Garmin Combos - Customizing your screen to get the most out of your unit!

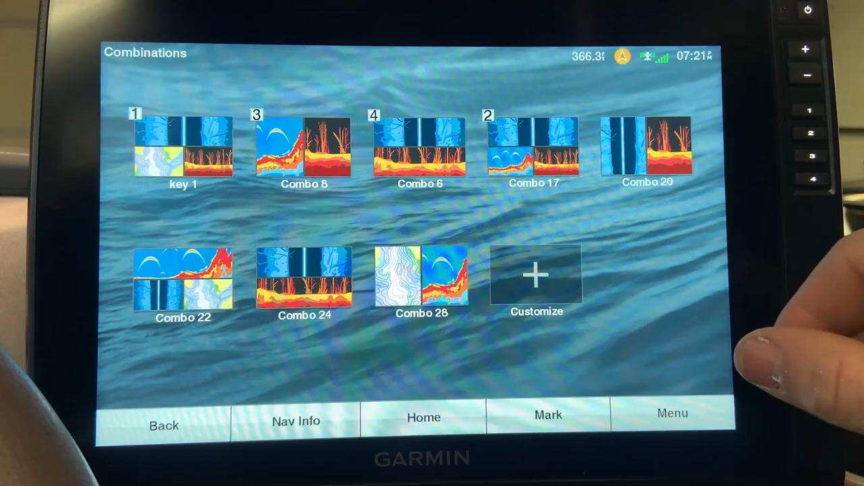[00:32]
The first question you may have are what are these numbers in the top left of each of these boxes.
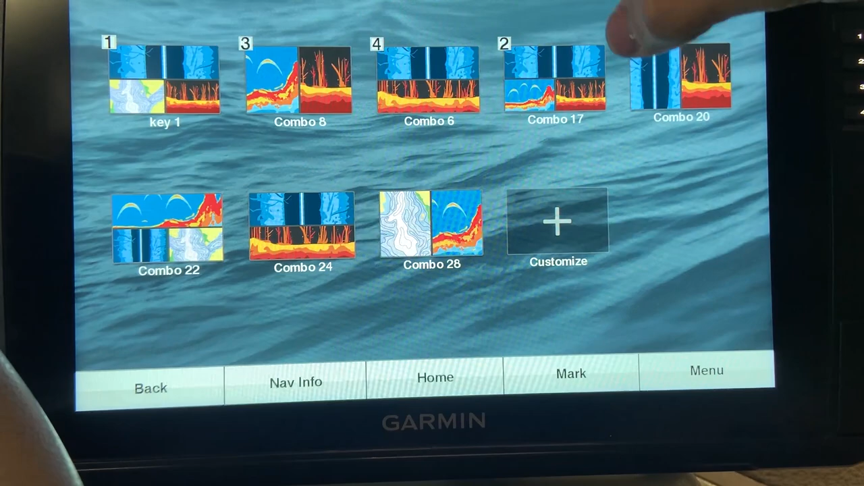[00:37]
Well those numbers just tell you which key they are assigned to.
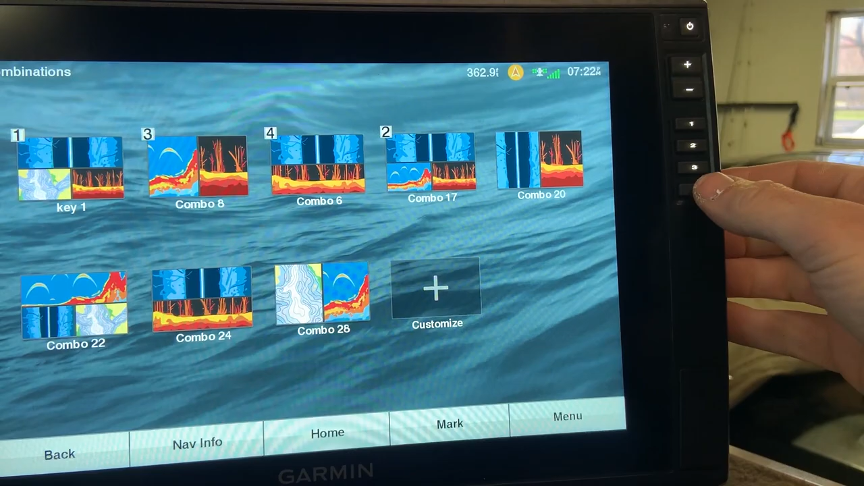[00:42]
So if I press number four key it'll go to my number four combo.
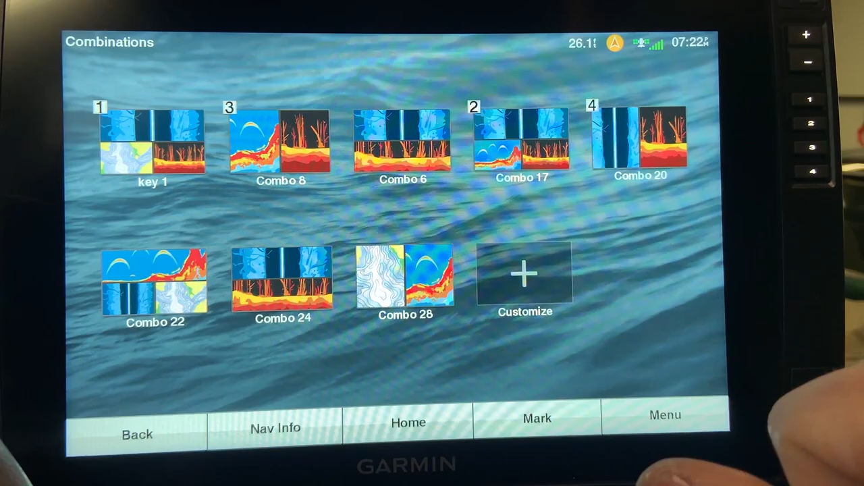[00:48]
To create a new combo very simple you just hit your customization key and add.
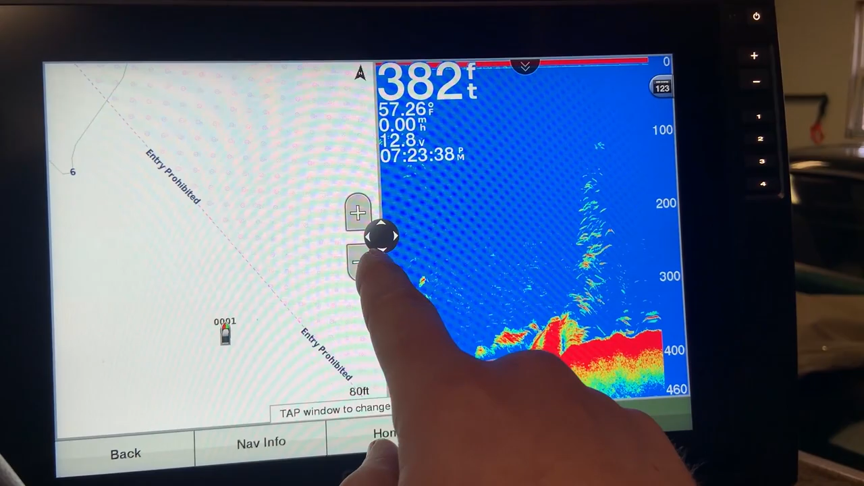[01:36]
On screen: depth 382 ft, water 57.26°F
Now you'll see this up down left right arrow circular pad here in the middle and this pad will allow you to change
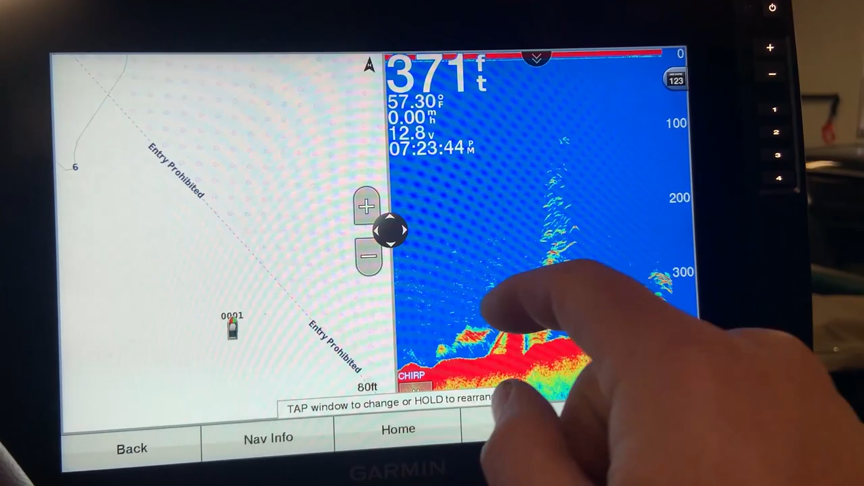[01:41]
On screen: depth 371 ft
how much of the screen is dedicated to what part of the combo. So if I wanted to make a bigger traditional side I can do like so or if I needed a bigger map and a smaller traditional side I can adjust it like that.
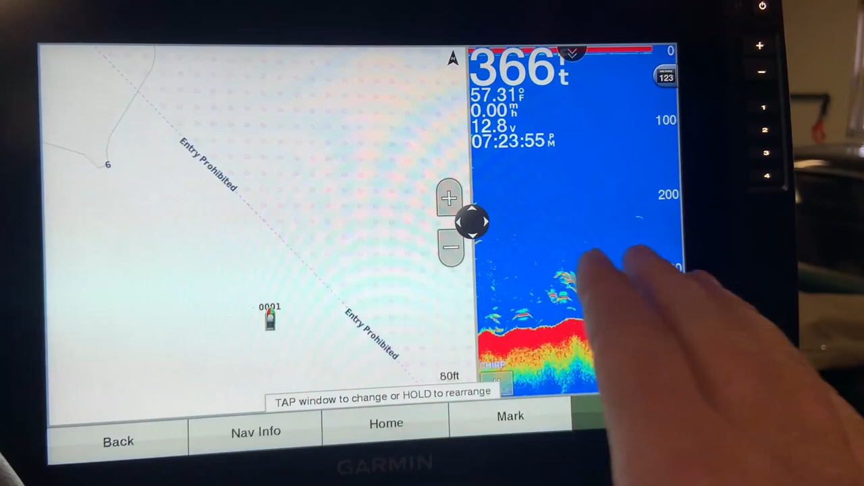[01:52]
On screen: water 57.31°F
Once you're happy with the way it is you just hit done.
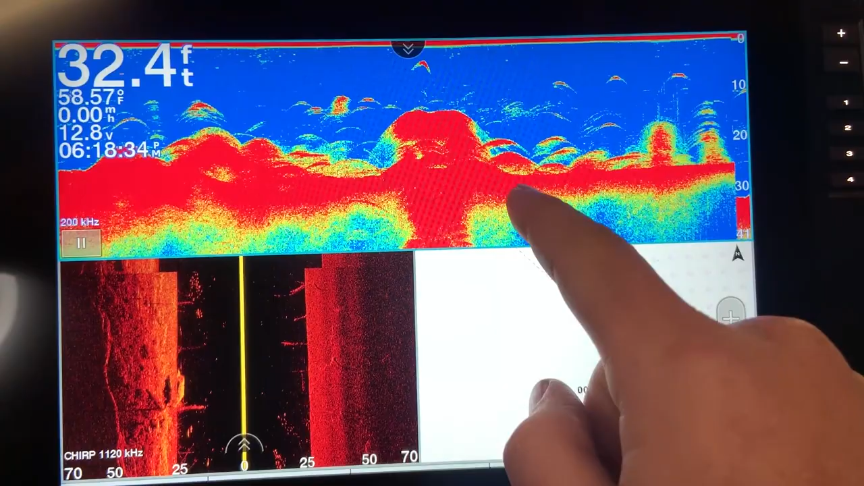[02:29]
On screen: depth 32.4 ft, water 58.57°F
smaller and I want to give more screen real estate to the bottom half.
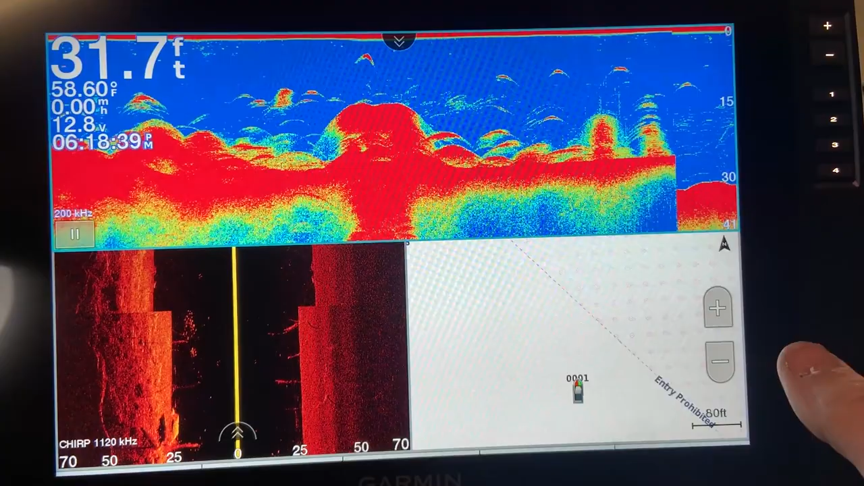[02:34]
On screen: depth 31.7 ft, water 58.60°F
I can go into my menu and then configure combination and then edit combination.
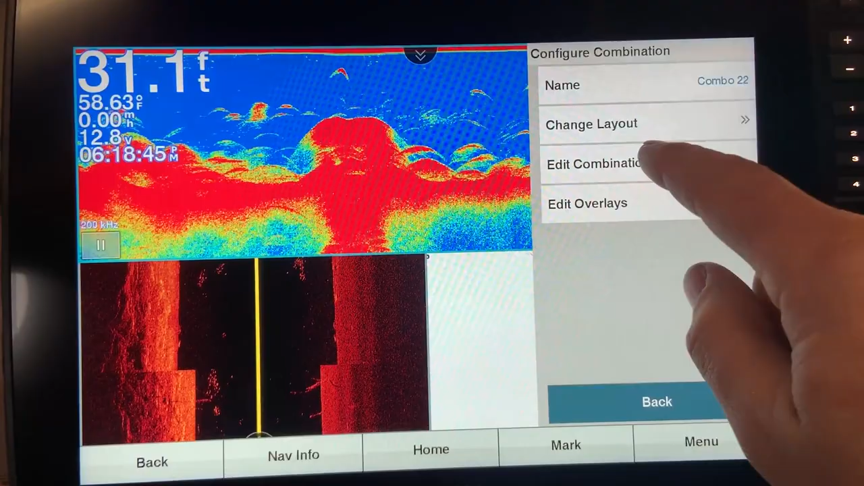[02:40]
On screen: depth 31.1 ft, water 58.63°F
This will bring you up to basically the beginning steps of creating a combo and you'll see this similar up down left right pad here and
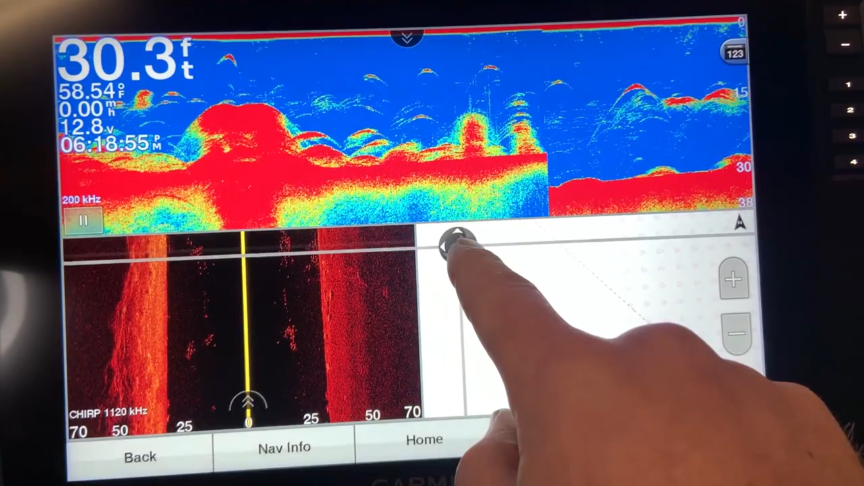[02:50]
On screen: depth 30.3 ft, water 58.54°F
you can then rearrange rearrange the screen however you may want. Once you hit done that'll be saved. You can also change what you see in here.
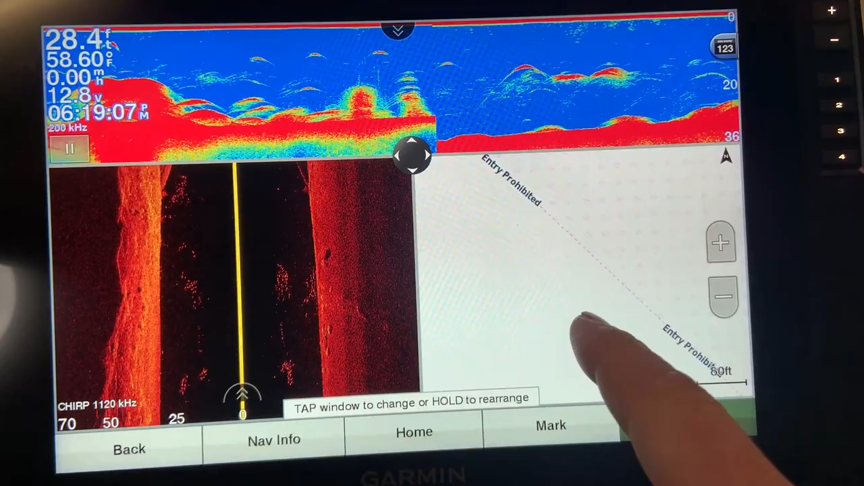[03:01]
On screen: depth 28.4 ft
So say I want to get side view from down here to up here.
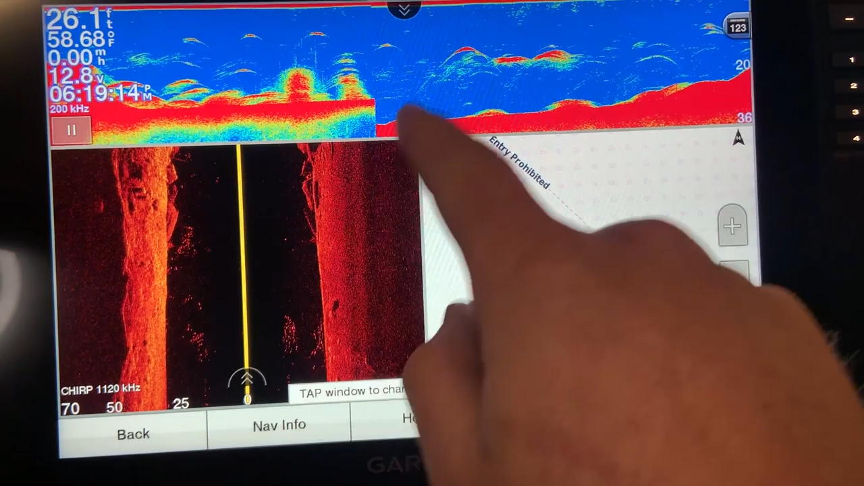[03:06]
On screen: depth 26.1 ft, water 58.68°F
What we have to do first is get rid of side view here so we can pick anything